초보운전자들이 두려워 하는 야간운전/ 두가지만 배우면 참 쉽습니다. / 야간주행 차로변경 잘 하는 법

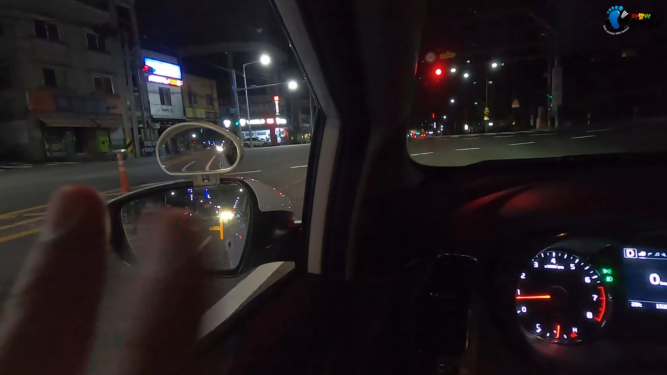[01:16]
헌한 대낮의 미러를 볼 때와 달리 어두운 밤에 미러 속에 희미하게 비쳐 보이는 불빛만으로 차량의 위치 및 속도를 파악해야 하기 때문에 주간보다 야간주행이 더 어려운 것은 사실입니다. 하지만 종종 전조등조차 켜지 않고 눈에 후레쉬를 켜고 달리는 스텔스 차량의 운전자들이 있기 때문에 미러 속에 빛이 전혀 보이지 않는다고 해서 미락정 차로 변경하시기는 절대 금물! 미러를 통해 보이지 않는 사각지대에서 나타나는 장애물들이 있을 수 있으므로 반드시 좌우,